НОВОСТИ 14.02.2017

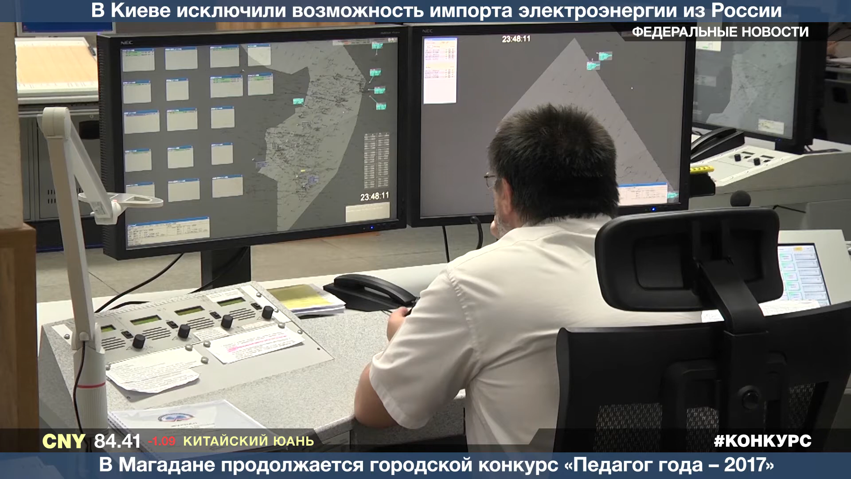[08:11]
Огромный монитор, на котором отображаются все самолеты, прилетающие в колымском небе, средства связи с экипажем. Так выглядит рабочее место авиадиспетчера. Глядя на данные на мониторе, он должен уметь быстро реагировать в меняющихся условиях,
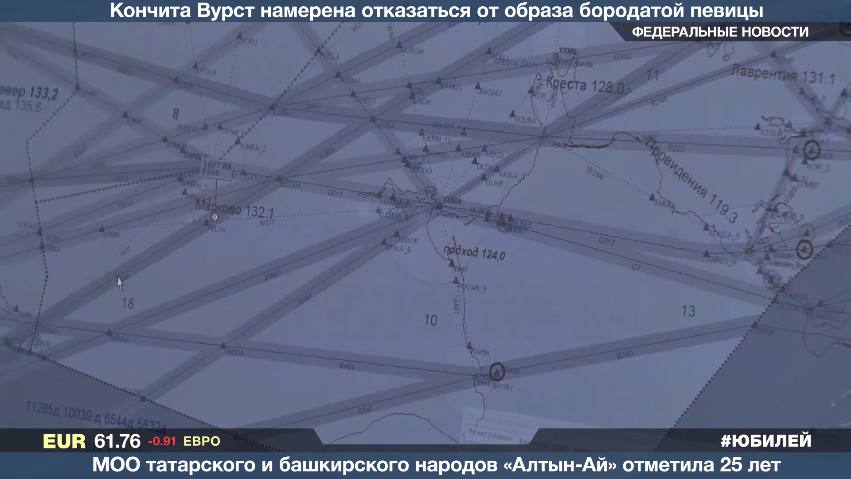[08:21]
мгновенно принимать решения и быть спокойным и беспристрастным, а также в совершенстве владеть английским языком.